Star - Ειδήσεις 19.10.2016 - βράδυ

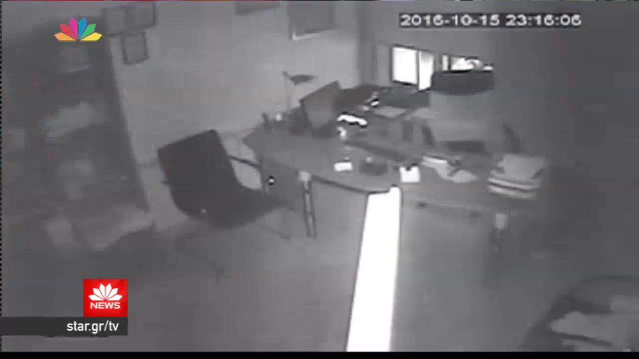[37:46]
Αυτά τα 30 δευτερόλεπτα του σεισμού έβγαλαν στους δρόμους τα μεσάνυχτα του Σαββάτου τους κατοίκους των Ιωαννίνων.